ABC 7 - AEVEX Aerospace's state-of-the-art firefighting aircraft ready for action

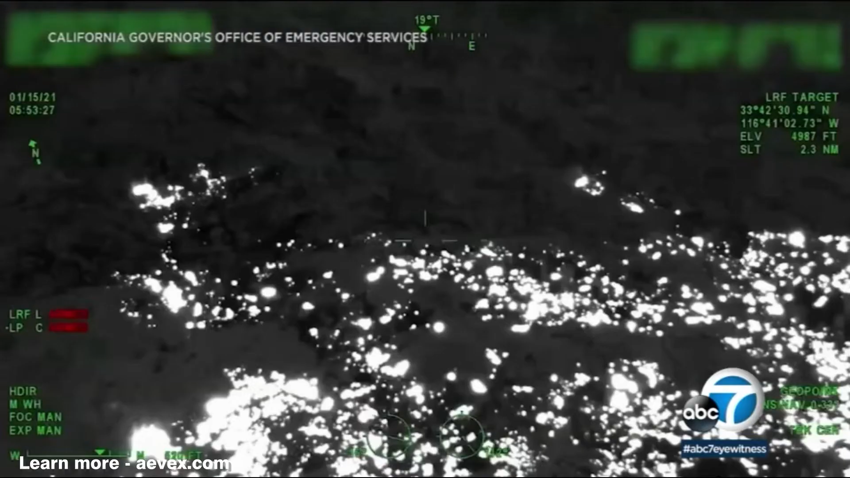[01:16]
It's a fixed wing state-of-the-art aircraft equipped with cutting-edge cameras and
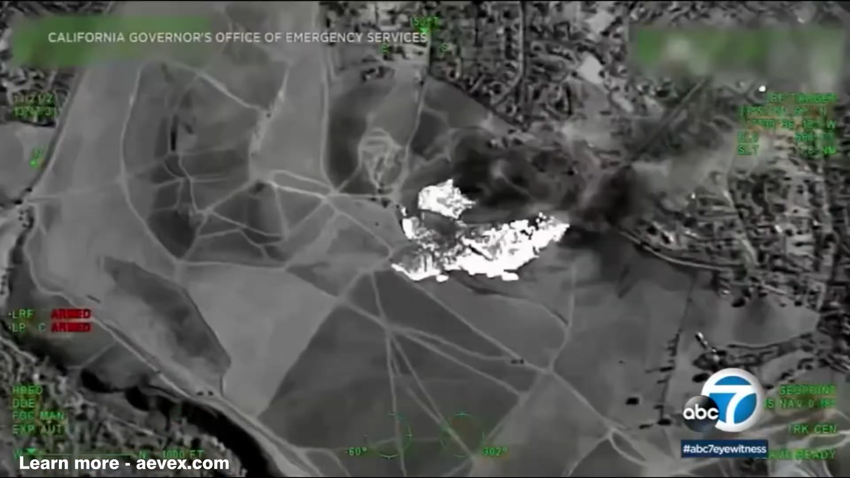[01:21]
sensors to show firefighters where the fire is and how hot it is burning.